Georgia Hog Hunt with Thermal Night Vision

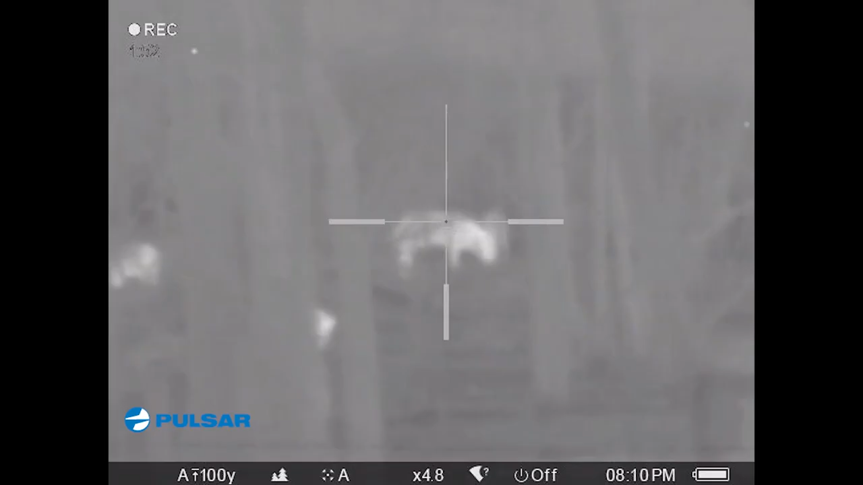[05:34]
There's no shortage of hogs here. We're always seeing hogs here and tonight we're gonna put the Hurt Daddy on them.
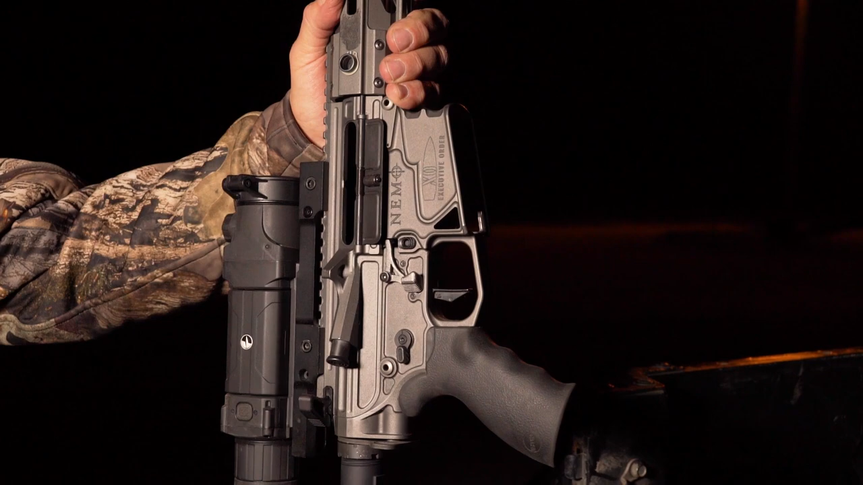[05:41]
Now that it's dark it's time to break out the Pulsar Thermal Gear.
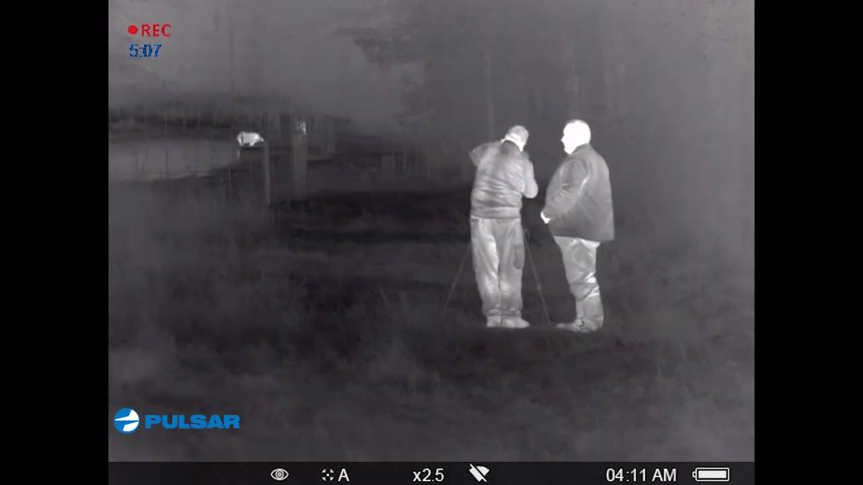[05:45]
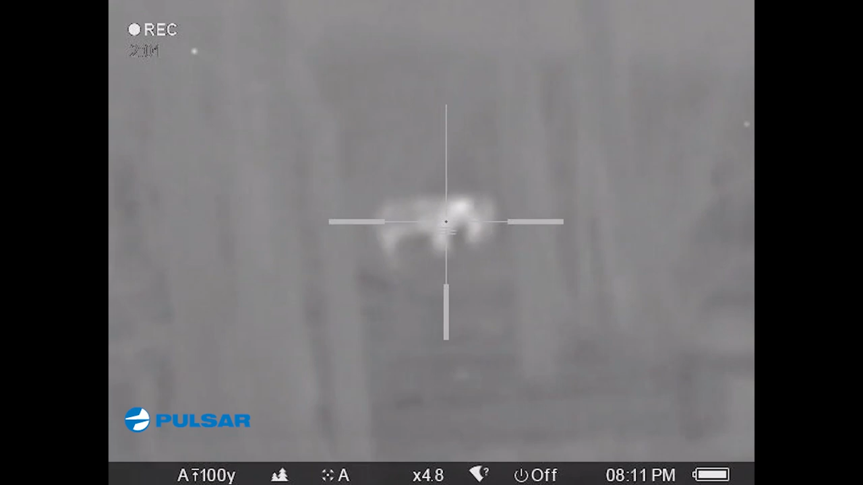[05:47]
These hogs literally have no idea that trouble is fixing to happen.
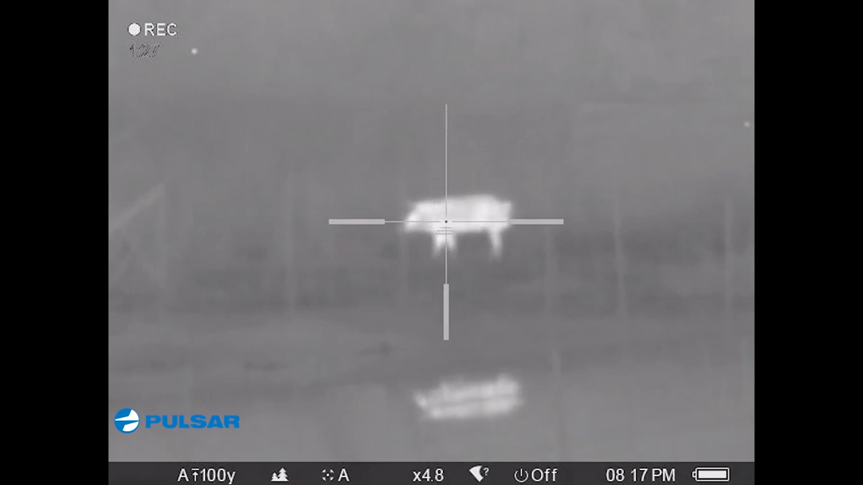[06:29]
You know we saw a bunch of hogs down in here but I wanted to find one kind of off by himself so I could get a good clean ethical shot and drop him right where he stood.
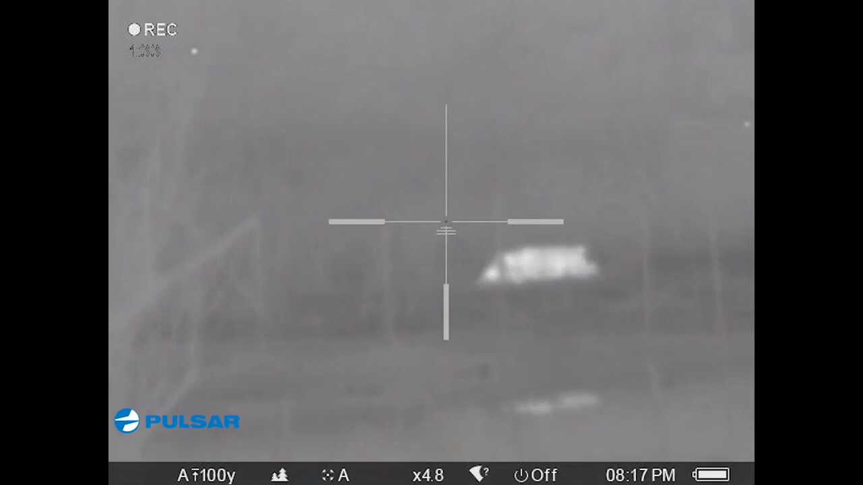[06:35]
Now that I know the rifle is dialed in and we're gonna really get busy with the Pulsar gear.
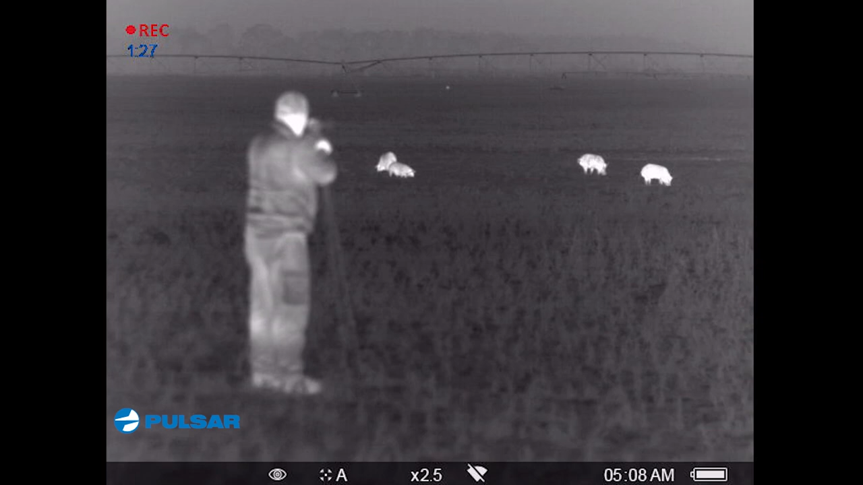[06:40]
The wind is perfect. Gonna get settled in to light them up.
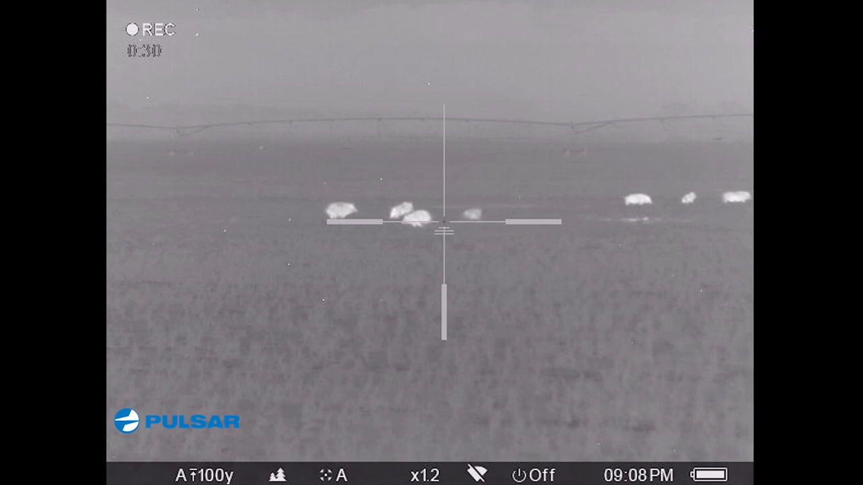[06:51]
It was like 4th of July. There were fireworks and things flying everywhere. But most of the things that were flying were hogs going down hard on the ground.
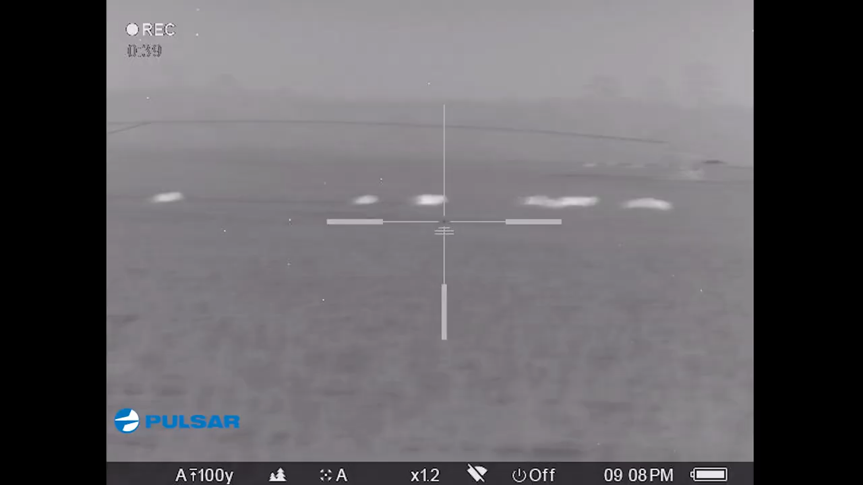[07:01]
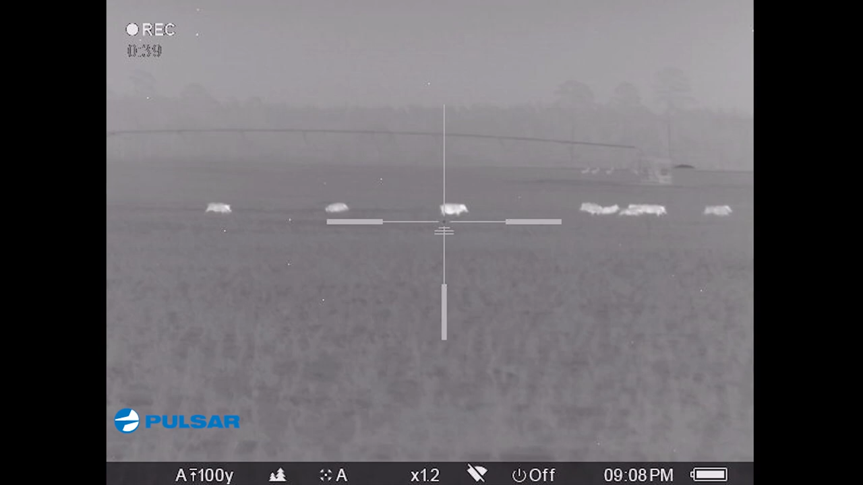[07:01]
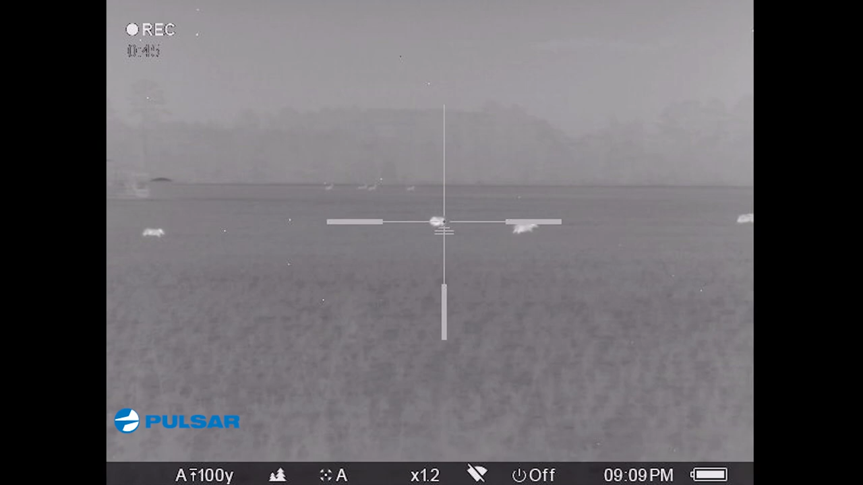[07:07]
As we say here in the south, those hogs were taking dirt naps. They were going down hard and they were running and
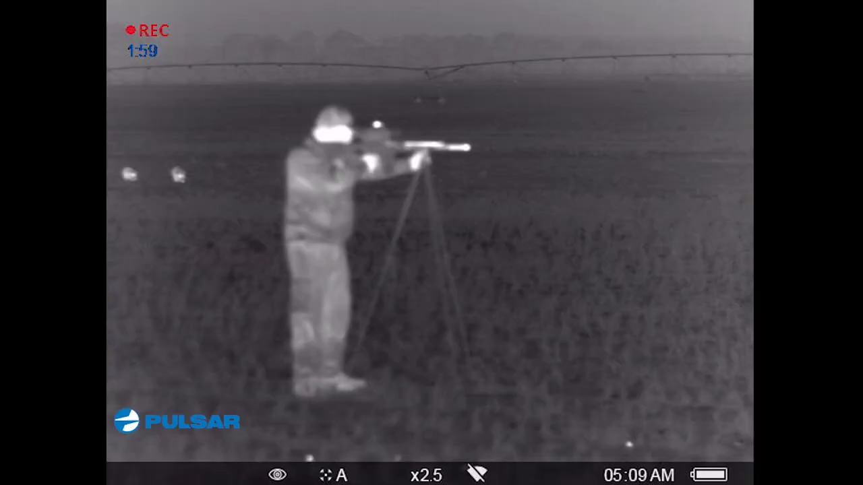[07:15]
Keith was just rotating like he was on top
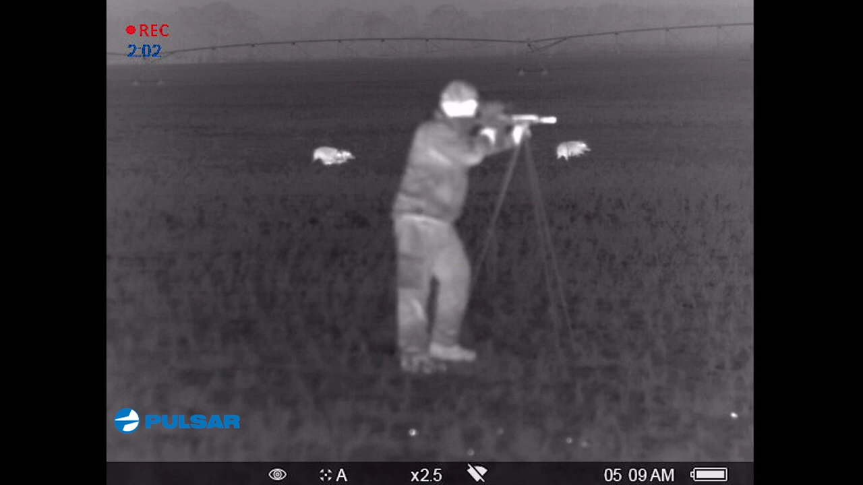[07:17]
of a tank taking those hogs down all over the field.
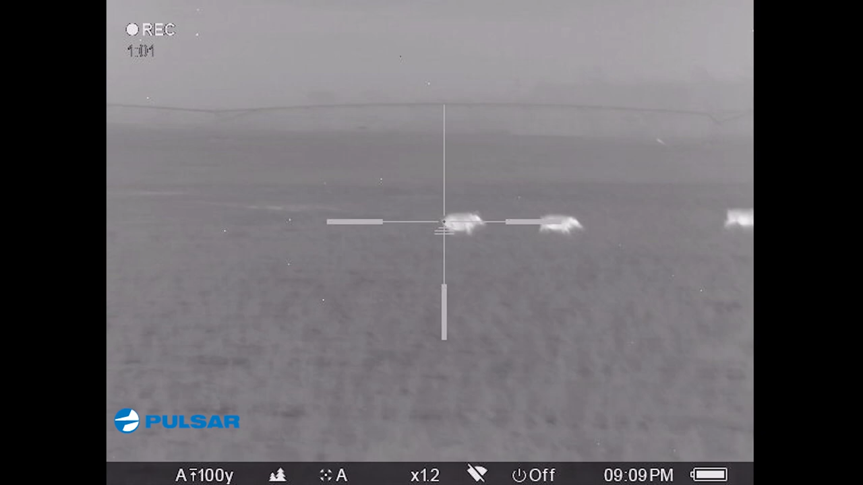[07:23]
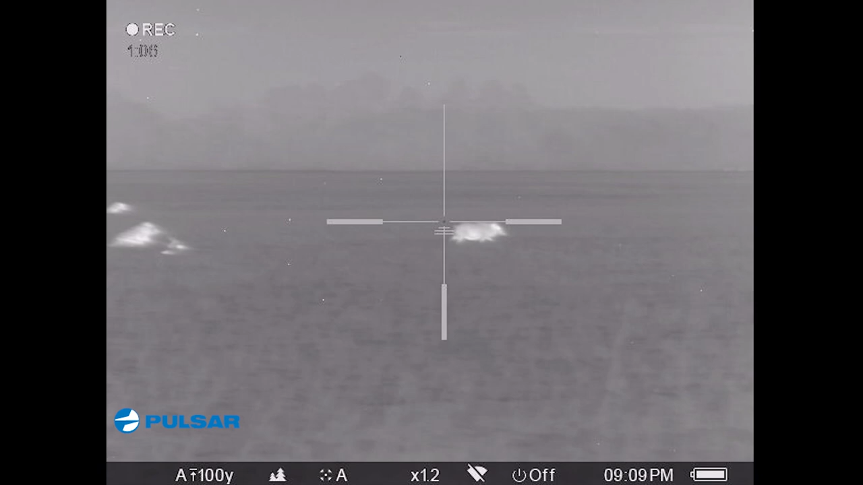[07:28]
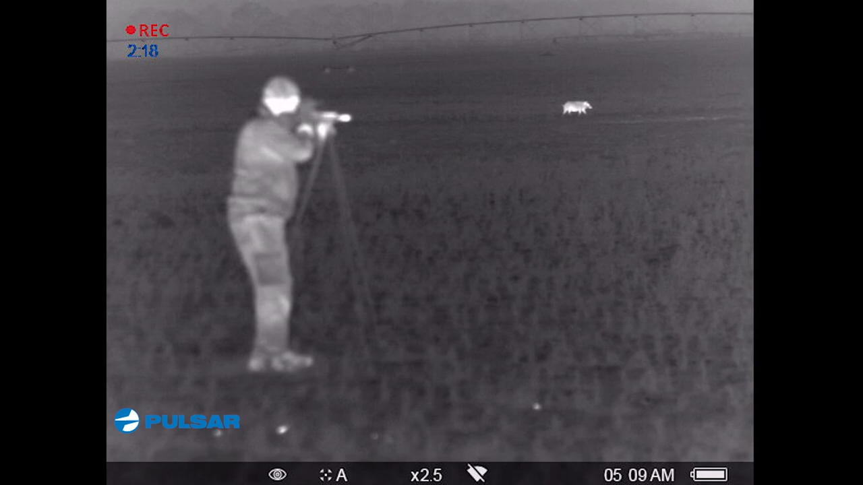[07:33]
One of the things that was so amazing about watching this was hey, when do I get to find Nemo? When do I get to shoot this thing? Save some hogs for me!
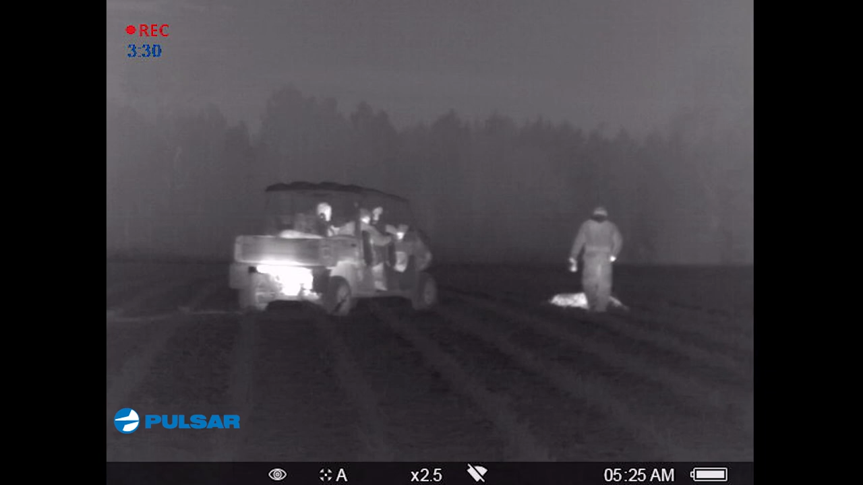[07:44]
Well that wasn't a bad round right there.